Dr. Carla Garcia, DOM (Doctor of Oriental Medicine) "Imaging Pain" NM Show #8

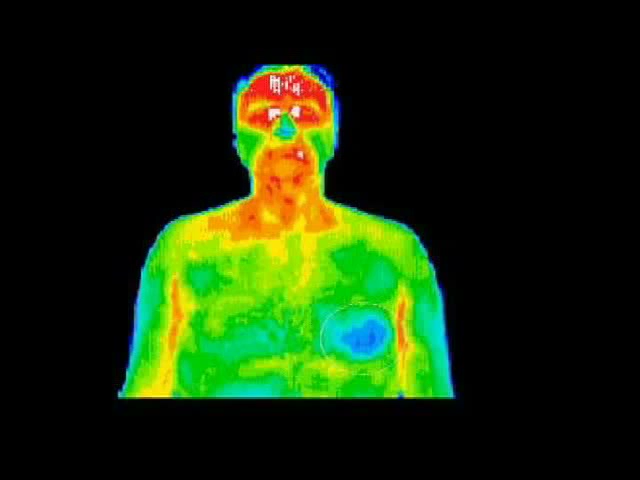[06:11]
which is actually an infection that he had in tooth number four. That's another added advantage of this kind of imaging, is you can pick up other stuff than what you're just coming in and focusing on. Right. And dental issues are a big part of it. This is actually a gentleman with breast cancer. One percent of breast cancers are found in men. The survival rate is much lower for men as most breast cancers in men are only detected in advanced stages.
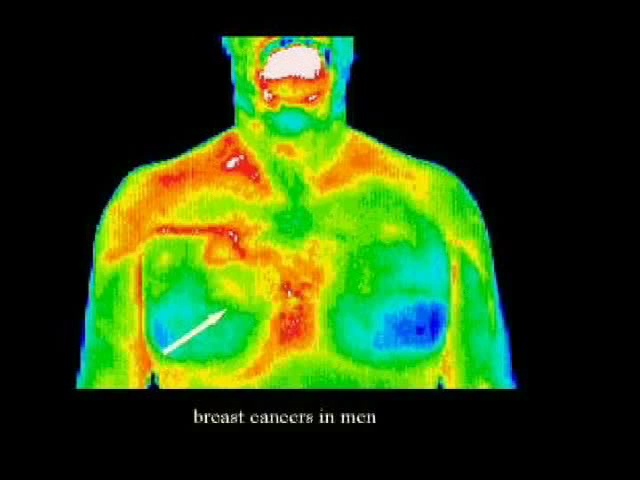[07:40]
So, you know, thermography is a wonderful way to image male breasts. It's also a wonderful way to image female breasts, of course, which we talked in your other segment, and we'll touch on again later on. Great. Our next slide is actually a picture of diverticulitis. And while we can... And that's a condition in the intestinal tract. Right. In the small intestines or the...no, the large intestines, I'm sorry. The large intestines. Right. And what we're seeing here is there's extra heat on the left-hand side of the screen in the lower abdominal area that tells us that there's some kind of pathological process going on here.
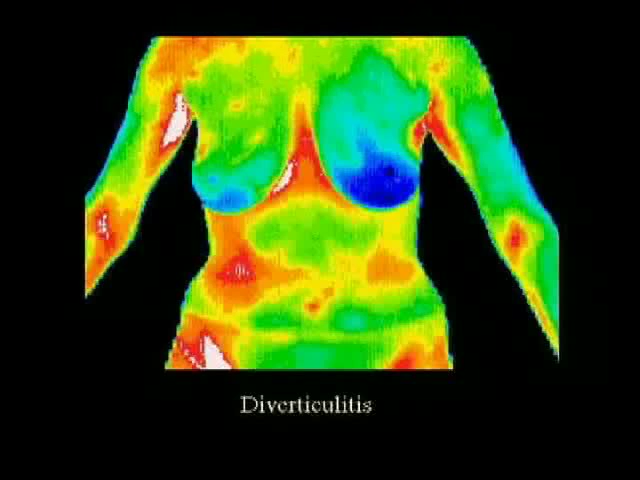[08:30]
That could be appendicitis also. It could be. It could be in many different things. It could be. So this is a good screening to then evaluate further with a more specific test. Right. And our next slide is actually a slide of varicose veins. This patient came from Arizona, actually came to Albuquerque to see us, and she had been experiencing pain in her legs. She was actually a practitioner herself, and the doctor told her that she had varicose veins. And they were not superficial. They weren't visible on the surface of her skin.
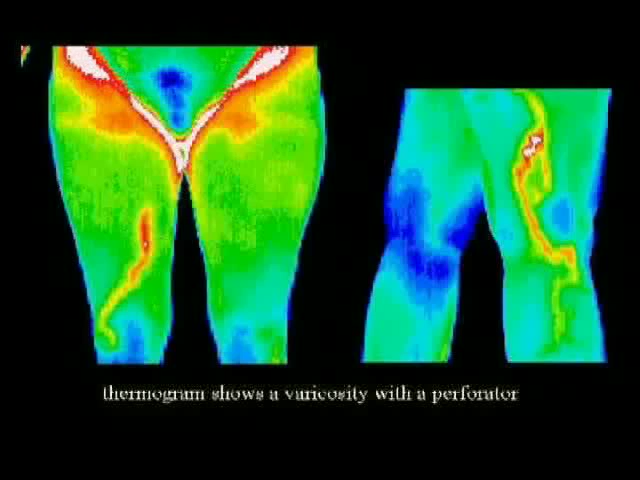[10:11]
Oh, oh, burst open. Oh, I... It has actually burst open. And that's probably a majority of her pain that she's experiencing. Okay. And an artery, we'd call that a... Aneurysm. Aneurysm. In a vein, it's called a perforator. I think so. Okay. I think that's right. So our next slide is actually... You'll see an extra blue spot right in the middle of her back. That's actually at the thoracic vertebrae in the T1, T2 area. It's very clear. This is a type of a pattern that we see in people who have weakened immune systems and is specifically an autoimmune disease pattern.
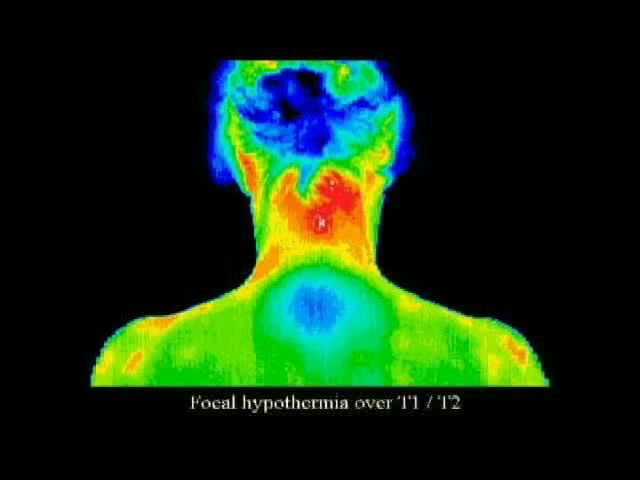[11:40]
But you could see inflammation in the neck from whiplash. You could see inflammation in the neck from some type of injury. In this particular case, this is a fibromyalgia patient. Okay.
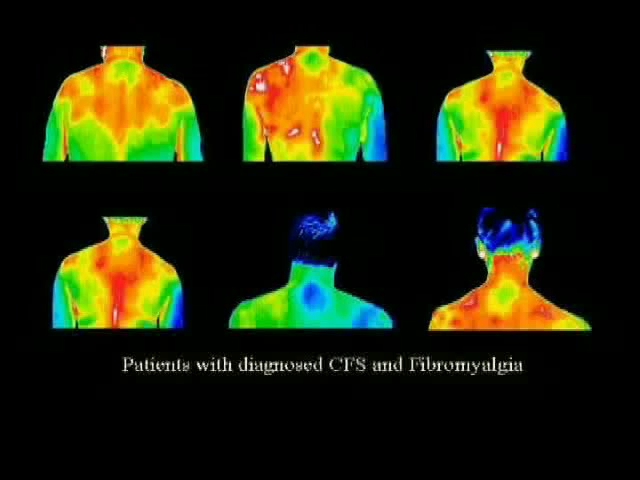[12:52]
So we can actually image this and then institute, have the referring doctor institute a protocol and then re-image it to see if now that blue spot or that green spot has changed and it's become, the body has become more thermographically symmetrical. This is an incredibly important part, point, is that we are actually imaging a disease or a syndrome actually that is not well defined in the MD world, chronic fatigue and fibromyalgia.
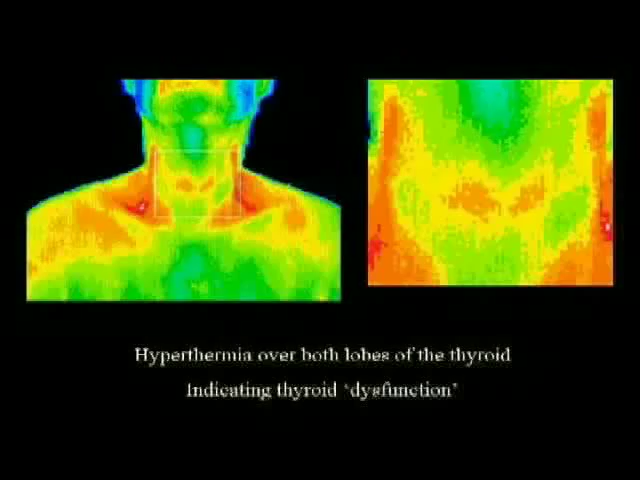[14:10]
and that is that thyroid pathology is seen in almost 100% of all breast cancer patients. Say that again. Thyroid pathology. Is seen in almost all breast cancer patients. So women who have breast cancer usually have thyroid problems as well.
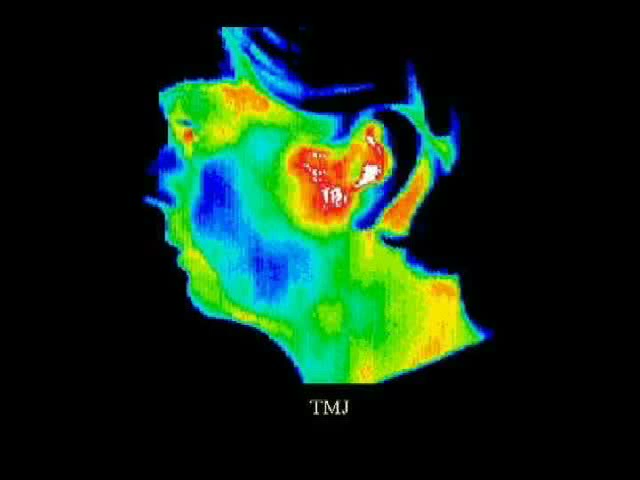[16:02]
So this patient had classic symptoms and also classic thermographic findings because you're seeing a lot of heat right close to her left ear. So she's hurting when she's chewing. She is. She's hurting when she's chewing and probably when she wakes up. And our next slide is actually a picture of a gentleman who has Bell's palsy. Bell's palsy is a type of stroke actually where the person is not having blood flow to that area of the face. So we're looking head on and to the side. Right, and you can see that he has very little blood flow to the left side of his face, which is on the right side of your screen. It's hard. So it's blue. Blue. Yes.
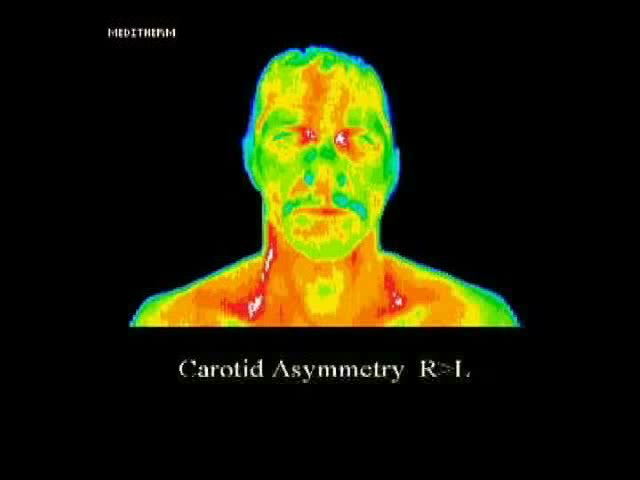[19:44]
So the carotid is an artery, a very important blood flow from the heart up to the head, and if that gets narrowed or blocked, that's called a stroke or death or both. And our next slide is actually just an image of shoulder pain. So we're looking at somebody's back, correct? Right. We're looking at somebody's back, and their arms are out to their sides. And this person was in a car accident, and they had had x-rays, and they said, well, there's absolutely nothing on this x-ray, and you shouldn't be complaining of pain because there's nothing here.
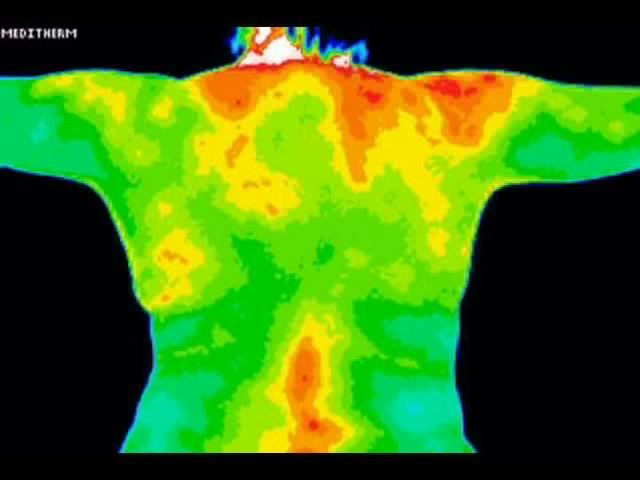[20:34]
Her neck, her neck, nape of neck, right shoulder is totally inflamed. This is very common in motor vehicle accidents. And our next slide is actually a picture of what we call oral pathology. So there's actually some kind of disease process going on in either the gums or the teeth on the left-hand side. So it's the person's right side of their mouth, but it's on the left-hand side of our screen. That we're looking, yes. Yeah, and you can see that there's actually some orange around her lips, down her chin, and actually coming all the way down her neck.
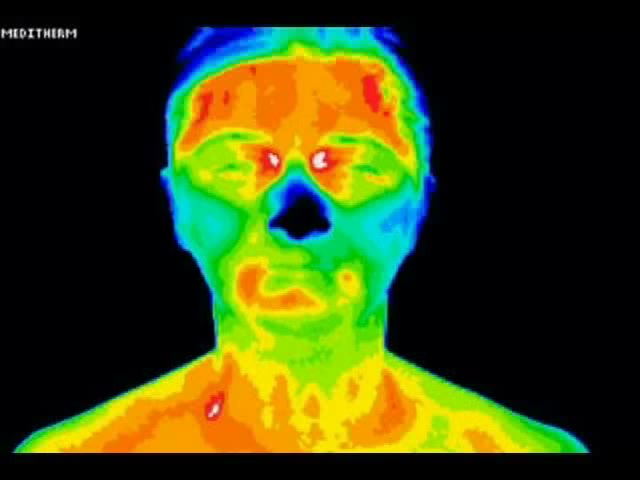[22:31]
Okay. So the pathology we're seeing here is the mouth area. Right. And going down to that red with a white center, that area on the neck. Right, in the neck. So oral pathology is a very important part of overall health. Right. And our last slide is actually a picture of breast cancer. And this is what thermography is most well-known for is imaging the breasts, and it's most commonly used for that. We've tried to talk today about the other things that we can see and imaging pain. Here you can see the extra heat in the left breast.